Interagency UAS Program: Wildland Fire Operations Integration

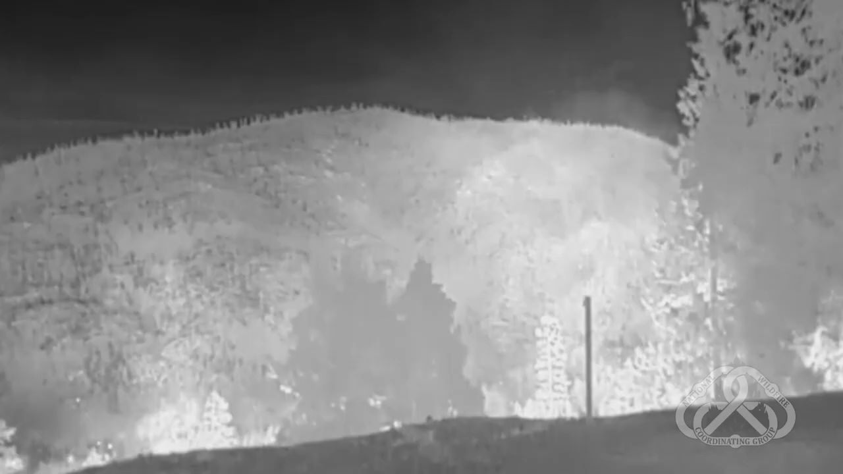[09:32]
precision tool and also because of the forward-looking
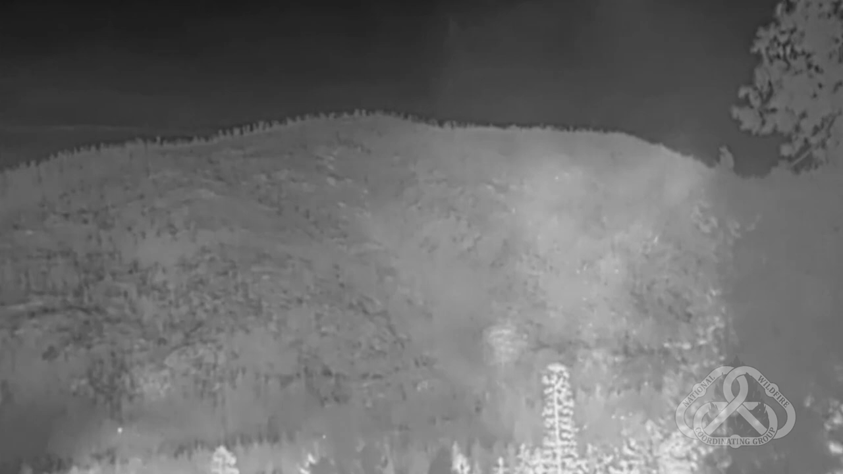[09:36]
infrared camera we can fly in essentially zero visibility where other aircraft can't
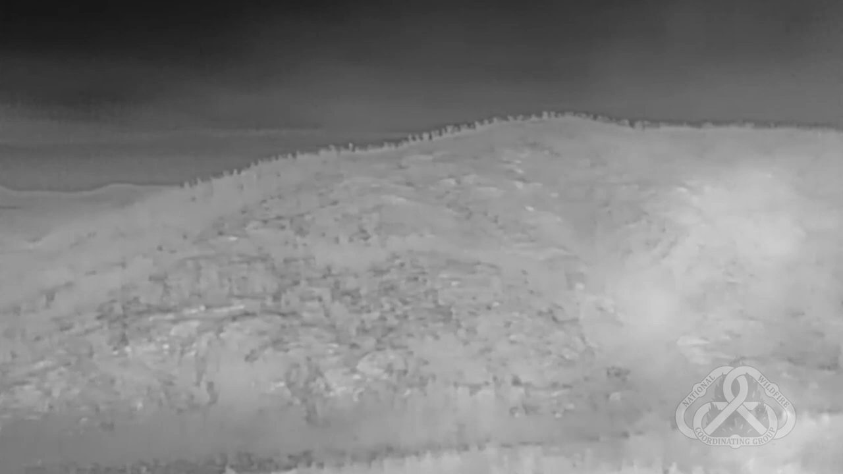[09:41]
fly manned aircraft so it's an excellent tool
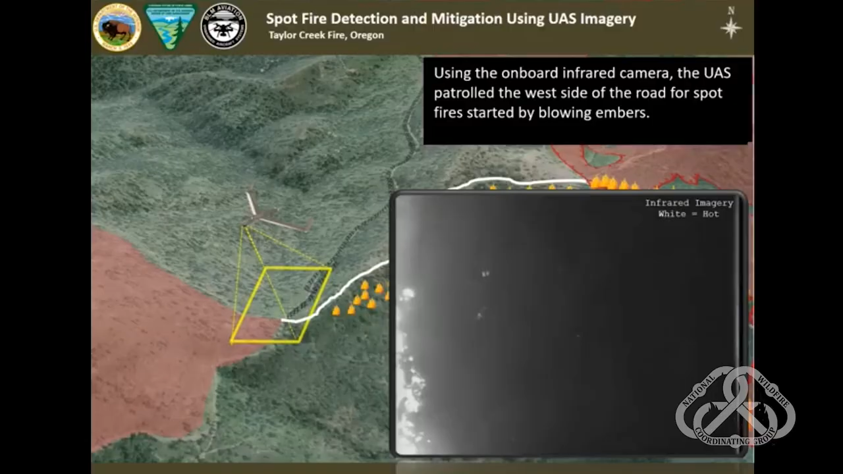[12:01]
usually you're putting an aircraft up with some kind of product in mind whether that's real-time situational awareness video communication relayed
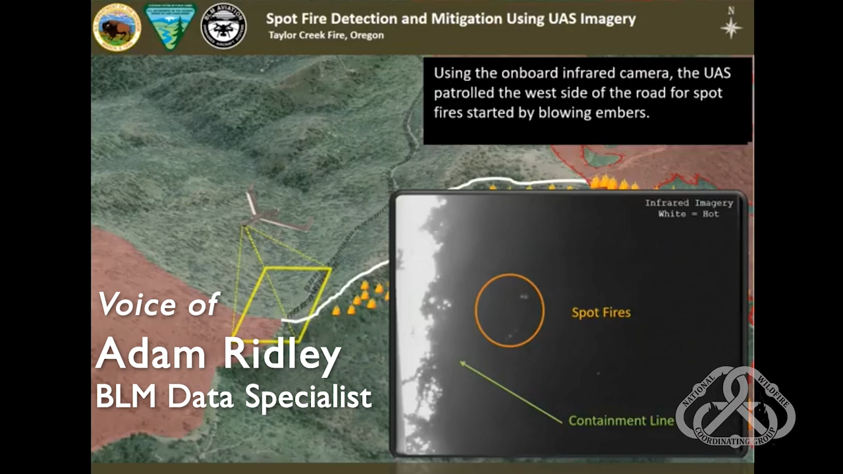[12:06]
directly to division or branch but depending upon the sensor package and the mission profile